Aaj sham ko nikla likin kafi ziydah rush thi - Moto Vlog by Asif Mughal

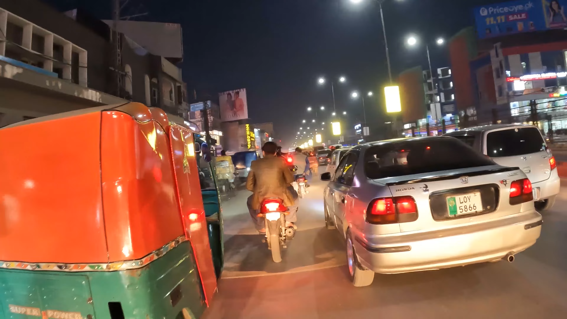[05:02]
پاکستان کے مختلف شہروں میں ان کی برانچز ہیں مختلف جے ڈارٹ جنید جمشید اس قسم کے بہت سارے تو اس وجہ سے یہاں پر کافی زیادہ رش رہتی ہے یہ ہے جی چیف پیزا چیف پیزا پشاور کا سب سے فیمس پیزا پوائنٹ ہے اور اس کی بھی ابھی دوسری برانچ اوپن ہو چکی ہے چیف گریل کے نام کی
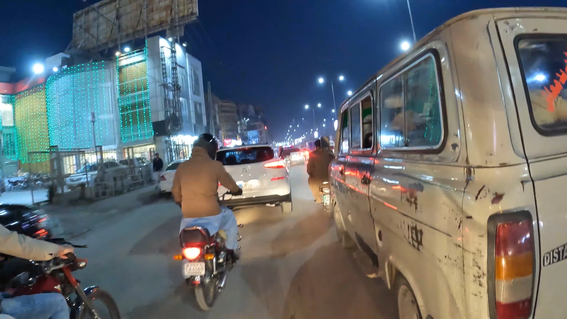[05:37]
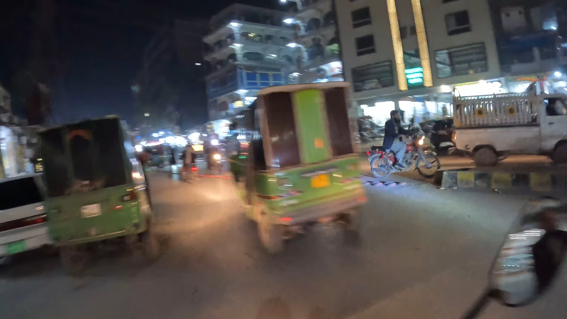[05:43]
ابھی میں پہنچ چکا ہوں سیٹی ایریا اور سیٹی ایریا میں یہ والی جو روڈ ہے یہ ہے اشرف روڈ
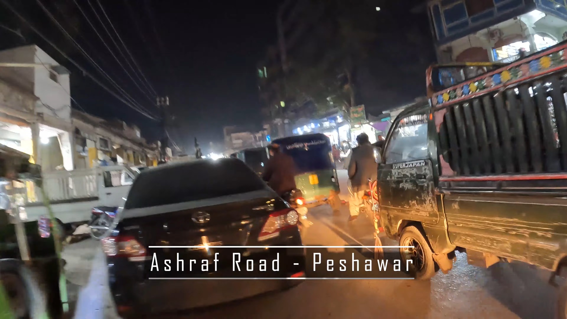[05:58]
تو اشرف روڈ پہ بھی وہی حال ہے جو یونیورسٹی روڈ پہ تھا
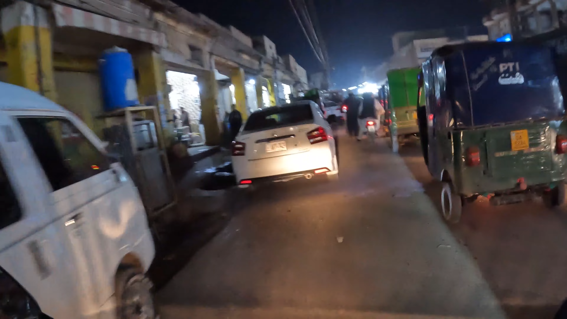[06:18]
لیکن آج لگتا ہے پورے پشاور میں رش ہے
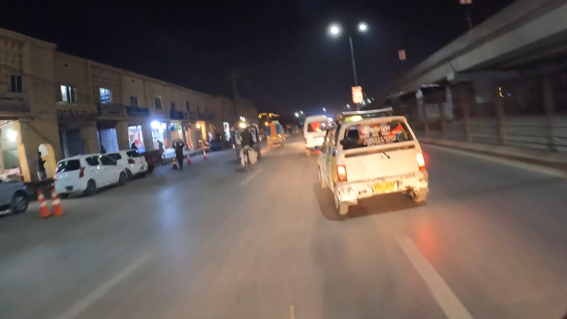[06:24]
اشرف روڈ پہ میں نے انٹری ماری تھی لیکن میں آپ کو نہیں دکھا سکا آگے فردر کیونکہ جب میں اندر گیا اور
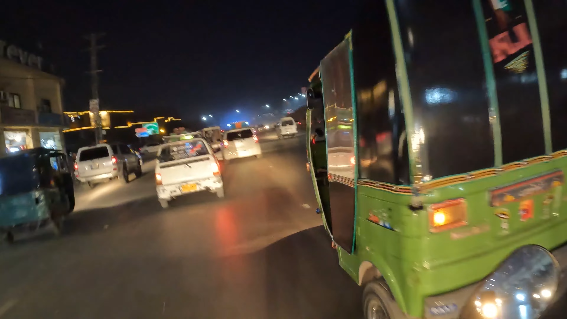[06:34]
باہر نکلا تو ساری رش تھی گاڑیاں ہی گاڑیاں کھڑی تھی تو اس لیے پھر میں نے کچھ کہنا اور دکھانا